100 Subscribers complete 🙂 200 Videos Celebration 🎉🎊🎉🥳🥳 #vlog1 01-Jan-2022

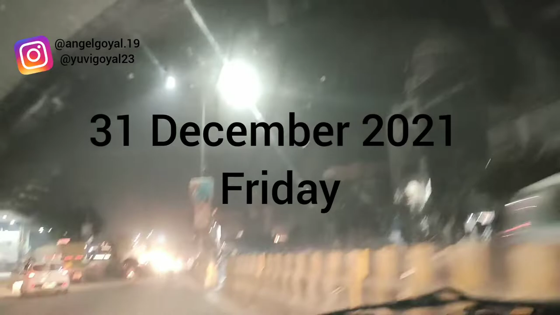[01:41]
हाँ पर गाइस ट्राफिक जो है वो हट चुका
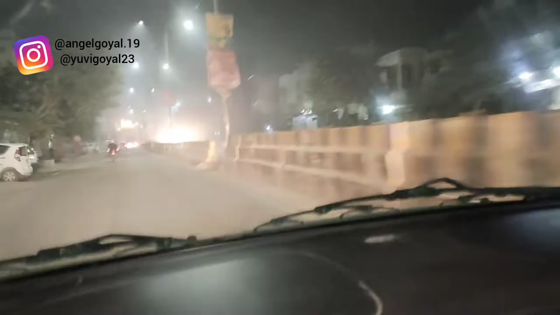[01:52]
है एंड गाइस हम चल पड़े हैं अपनी पार्टी के लिए आज
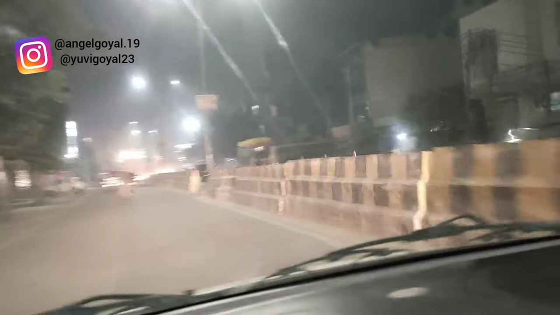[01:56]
है 31 दिसंबर एंड गाइस कल है न्यू